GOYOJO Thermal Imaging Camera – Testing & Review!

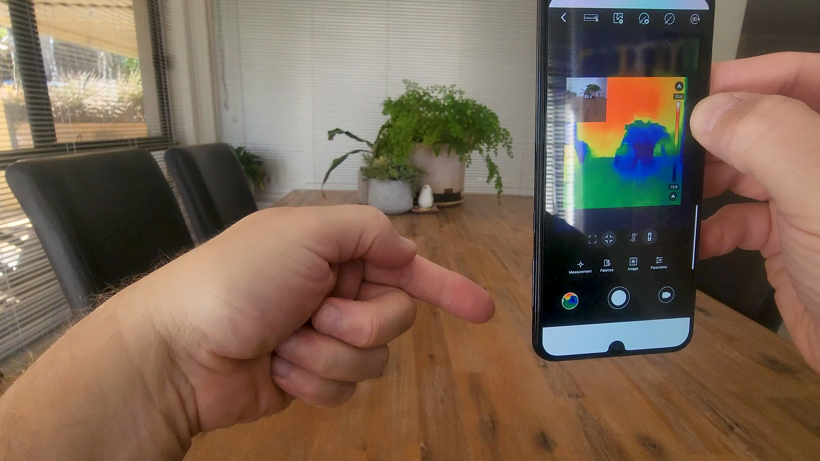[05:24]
So you can actually choose the camera in the back of your phone and this sort of puts the camera like a picture in picture.
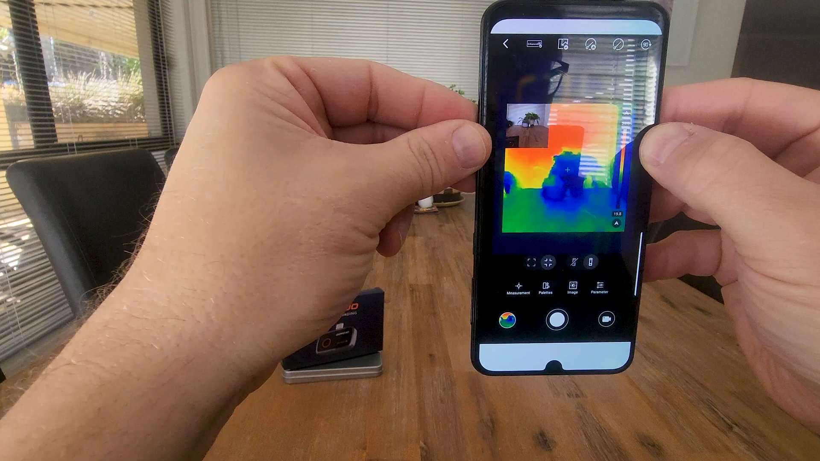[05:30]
So people see live view but then also what's happening from a temperature point of view. So you can turn that on or off.
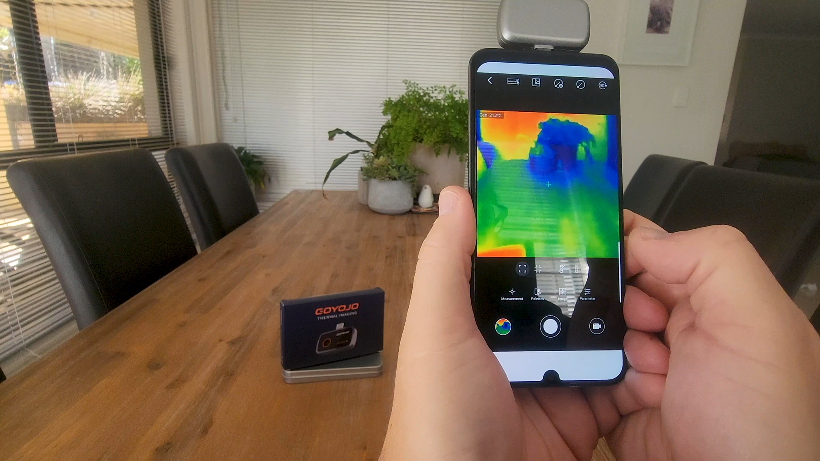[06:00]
or off on the side here as to the temperature gauge with what it's picking up as the lowest, the highest temperature and the sort of average of that spectrum. So anything yellow is kind of mid-range temperature,
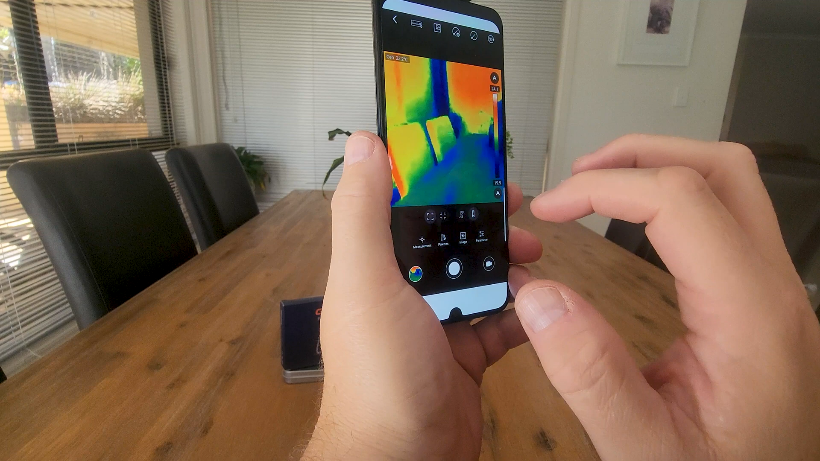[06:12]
anything dark blue is the lowest and that red to white being the highest.